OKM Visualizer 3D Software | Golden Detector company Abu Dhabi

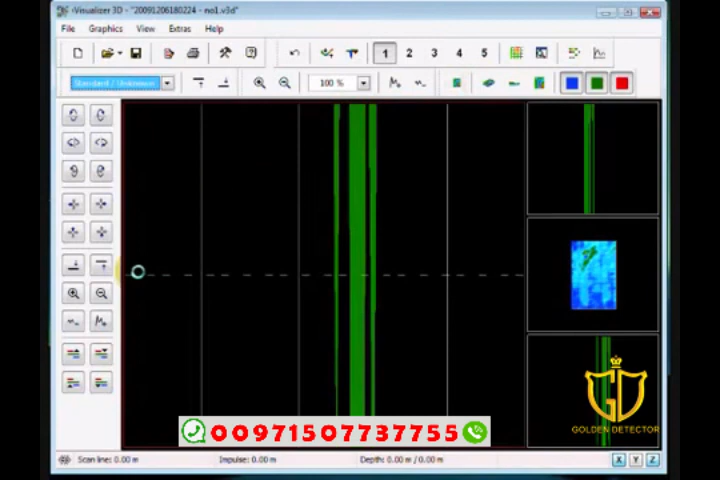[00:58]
this here is the perspective view, which is going to turn the object here at an oblique angle to look at it more or less like a 45. And the button's right over here that I'm clicking minimize difference in height, maximize difference in height. What that does is, for example, when you look under this corner here, you see how you can't really see anything. But if I minimize the height, it changes the view down to the point it brings in the reality. Or you can actually see the whole picture, like on the side view.
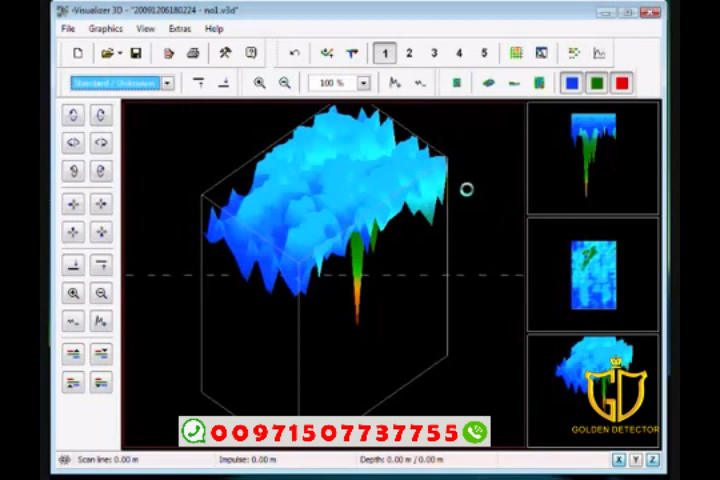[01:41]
So by using it this way, you'll be able to see in here and you can click into any one of these three boxes. Excuse me. And you can see the different angles of which it can be presented at. Now this is the perspective view. This is the side view. And this is the top view. All right. This can also be controlled by going control. And here you see here's the control F1 perspective, control F2 and control F3. Your crosshairs are F2 and your wireframe is in the F3. Of course, your resolutions are by the number keys one, two, three, four and five.
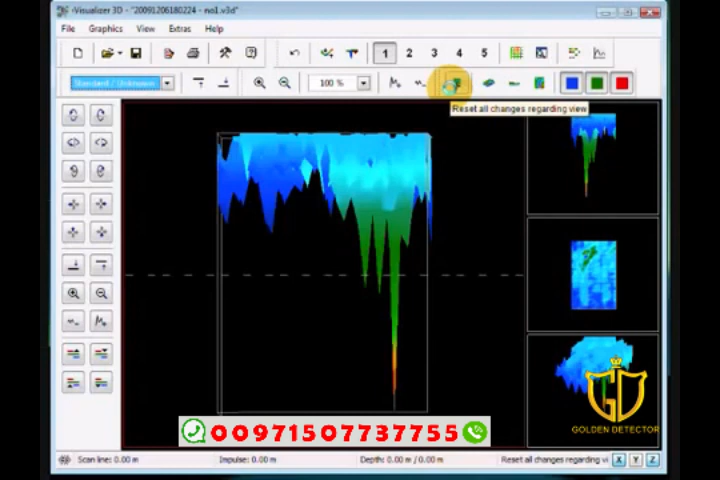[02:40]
And this is just by clicking the mouse, you can get these different angles. Or you can reset it. This is your reset. Put everything back to normal the way it was originally. Or go back to top view, which doesn't change any settings. It just changes your view. If you make a change, there is an undo button. And then we have our interpolation button. And what this does here is it says I'm going to go through and start to clean off some of the miscellaneous in your scans automatically.
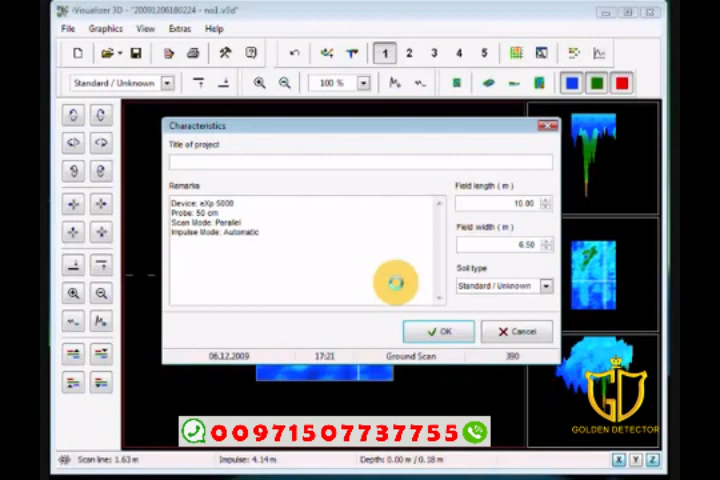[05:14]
Because now, as I move the cross arrows with my arrow keys on the keyboard, I can say, look, I'm looking at a possible target here at scan line of 4.33 meters from the beginning point to here. So it will be 4.33 meters to the left of the start point. And the impulse is at 8.28 meters forward of the start point. This is important.
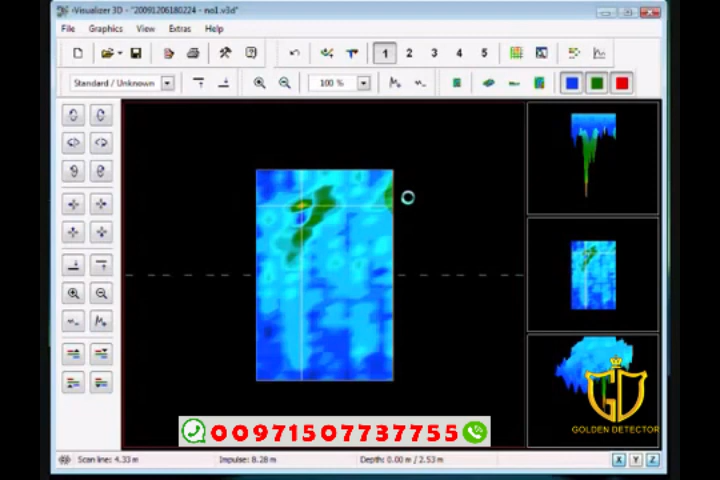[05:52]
This helps us. We can now understand this a little easier. So, give that a shot. Understand some of the other functions. Play with all the buttons. Go and do some scans. You can realize here you can change your values. Over here, when you're on your side, you have your differences in height buttons. You can make it almost completely flat. Or you can make it very strong, the signal. You can move your height line down. Okay, which you see it's moving down here. It's moving over here. You can move it up. And then you have your, where is this on your screen?